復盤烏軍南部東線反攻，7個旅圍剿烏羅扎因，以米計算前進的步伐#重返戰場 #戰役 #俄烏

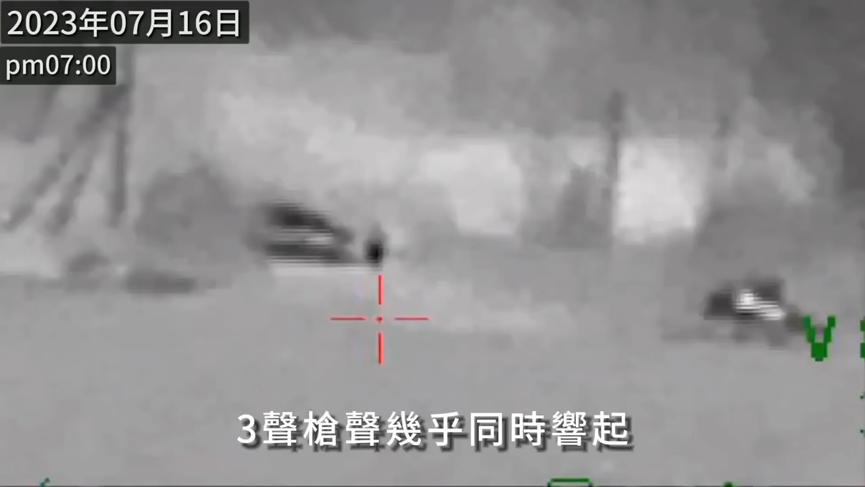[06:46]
起安德烈与马克西姆见习后面的战友应声而
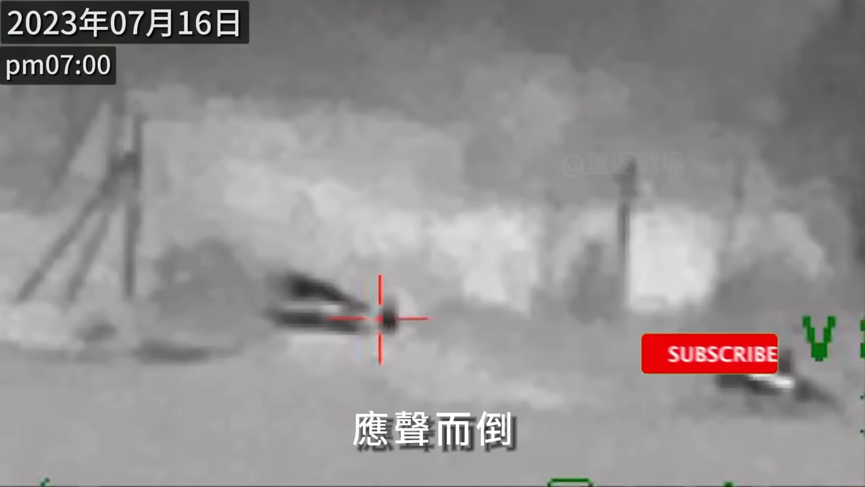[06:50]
倒飞在空中的手电也被打中改变了下路的方向
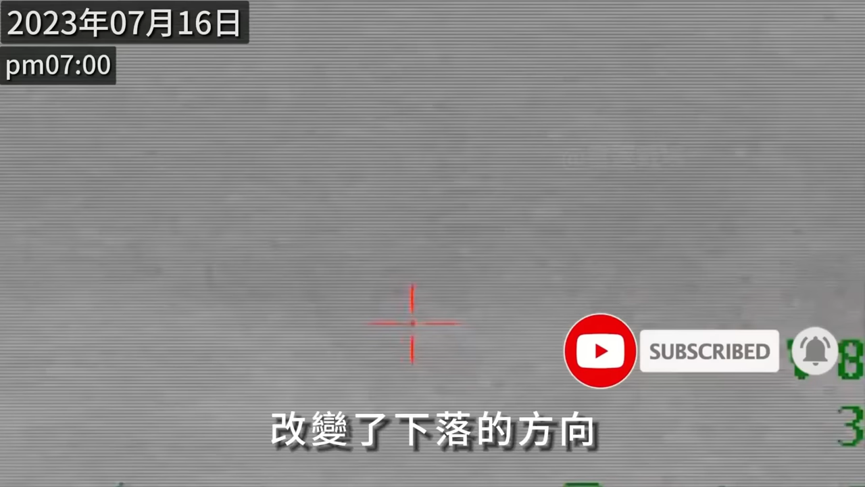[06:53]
隐藏中的狙击手迫使乌军小队迅速分散几秒仿佛过了很久很久手电在地上停止了转动正好照向了俄军的方向
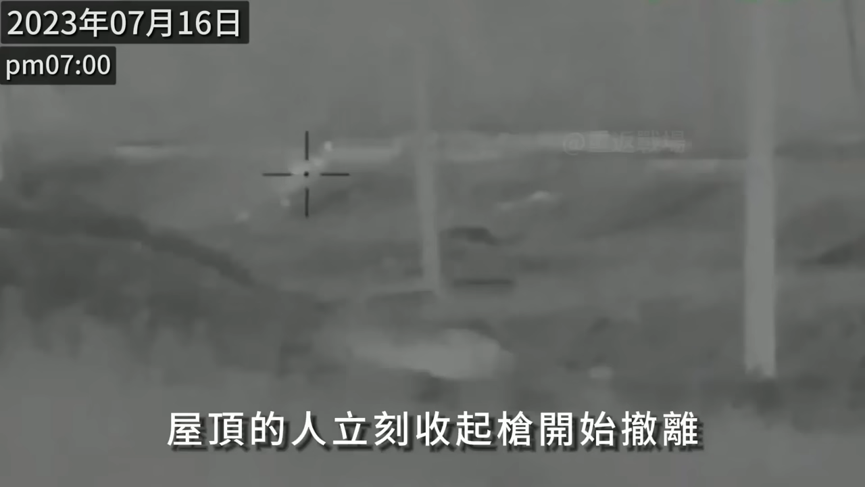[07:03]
屋顶的人立刻收起枪开始撤离安德烈抬手对着那个方向连开竖枪似乎有个影子顿了下几分钟后